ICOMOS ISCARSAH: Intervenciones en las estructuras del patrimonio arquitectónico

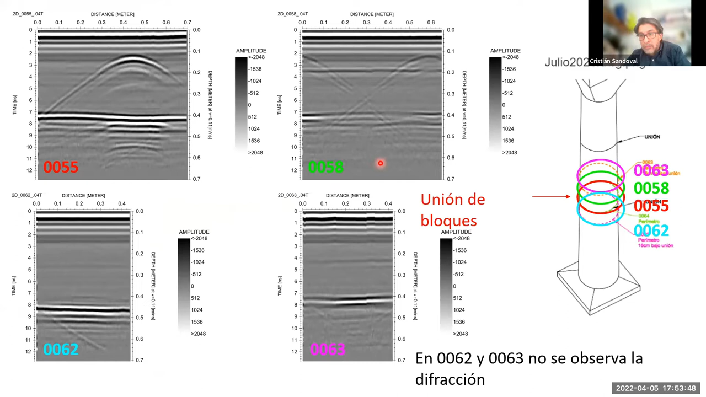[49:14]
registros 63 y 62 ya no se observa señal de las barras embebidas otros elementos que hemos verificado son los elementos de refuerzo que aparecen en los laterales de los muros